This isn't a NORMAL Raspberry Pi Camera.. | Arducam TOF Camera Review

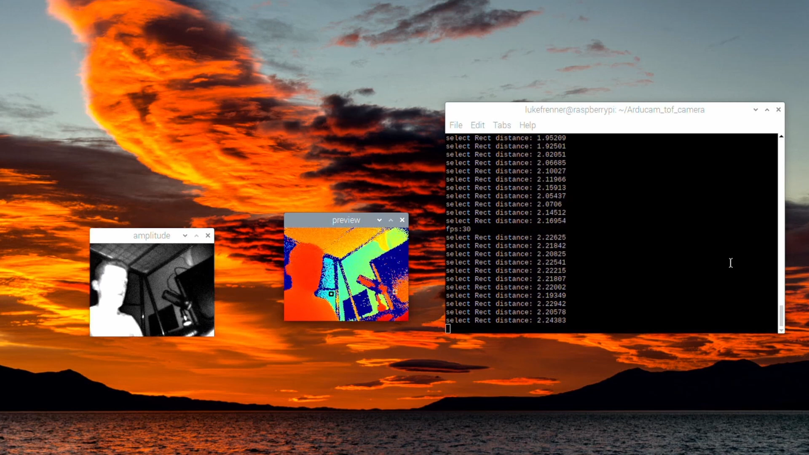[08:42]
But let me go research a little bit more and try to figure out the camera a little bit more. All right, so let's try to run a test right now.
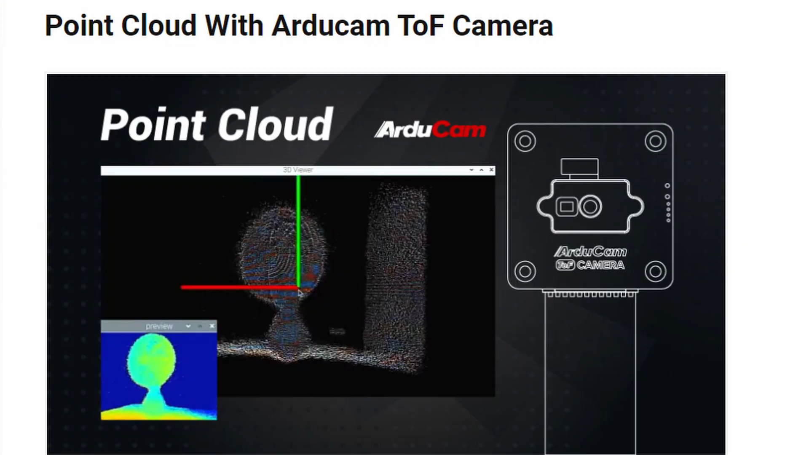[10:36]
And I don't know a ton about this, but I do know that it is possible to create a point cloud with this exact camera,
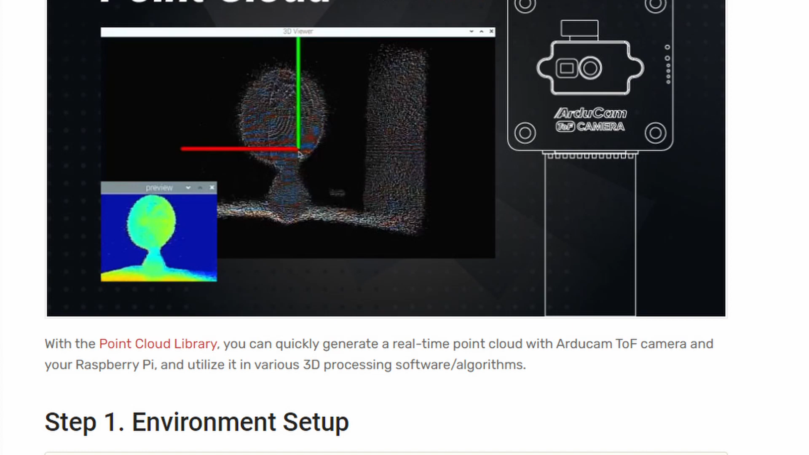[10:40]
which they do give instructions on their site.